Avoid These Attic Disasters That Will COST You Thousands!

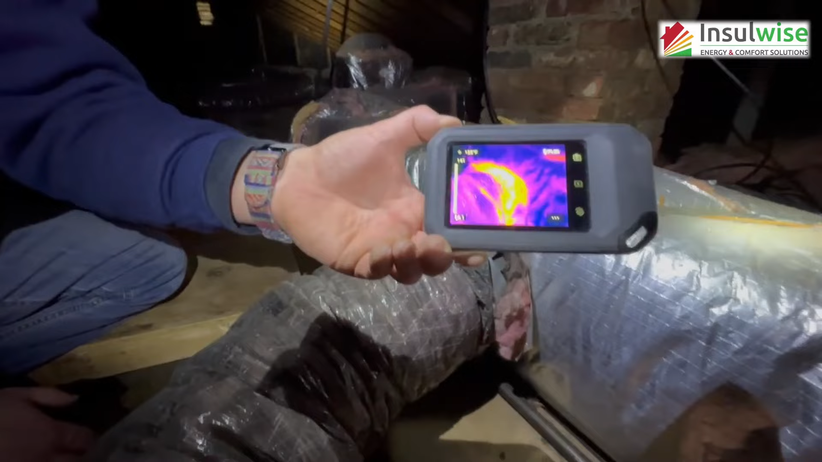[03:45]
like a bonfire so that's the degree of energy loss that this homeowner